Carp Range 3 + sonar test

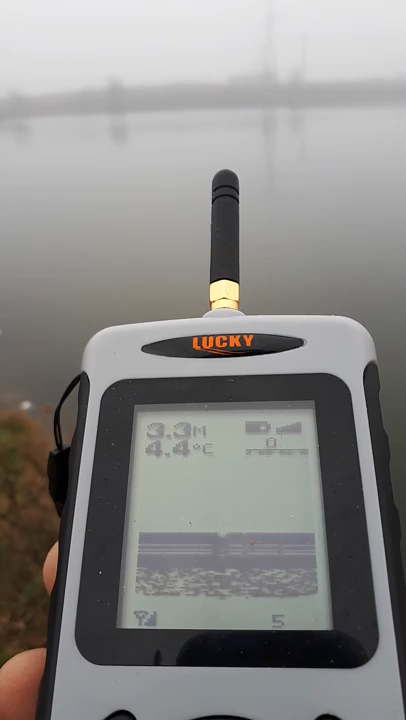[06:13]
On screen: water 4.4°C
acum, cred că, de groapă. Nu acum.
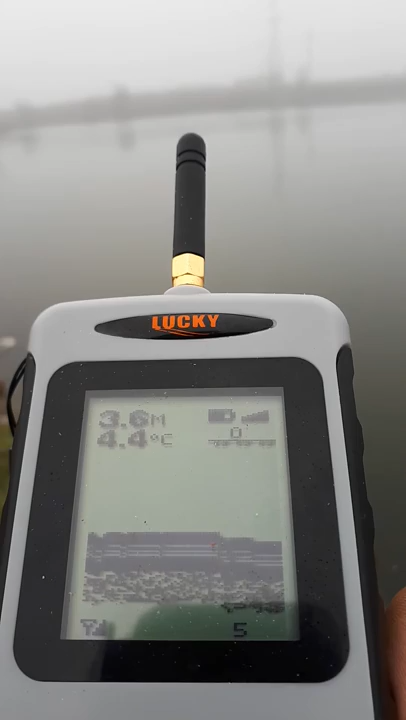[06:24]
On screen: water 4.4°C
3,6 metri. E. Este aia, Cristi, acolo este gaura aia.
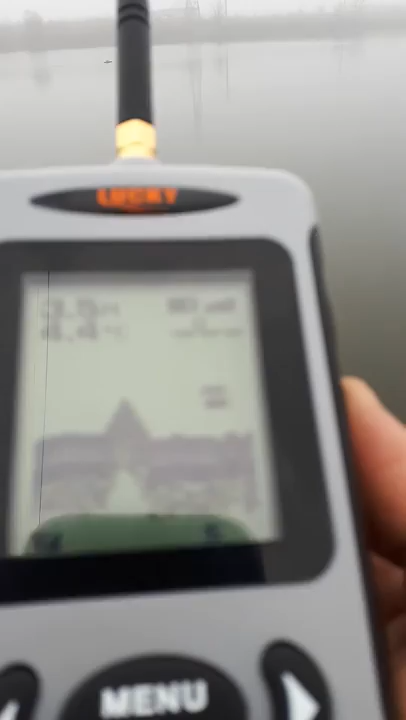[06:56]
L-a detectat. Asta ce? 2 la 6 sau ce?
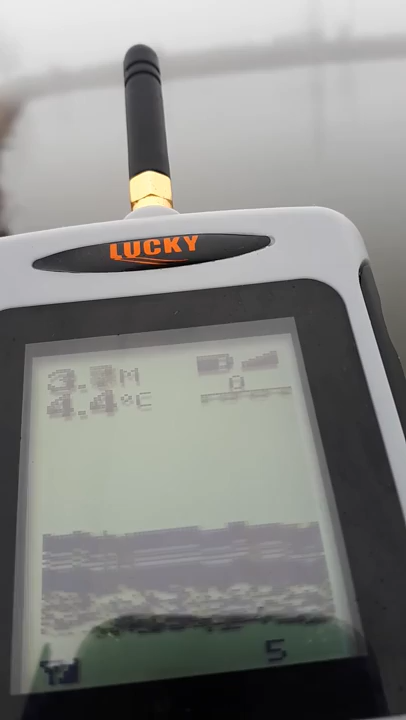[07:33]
On screen: water 4.4°C
metri în locul ăla. Exact, exact pe ăla. Pe canalul ăla de... Găsea că ăștia...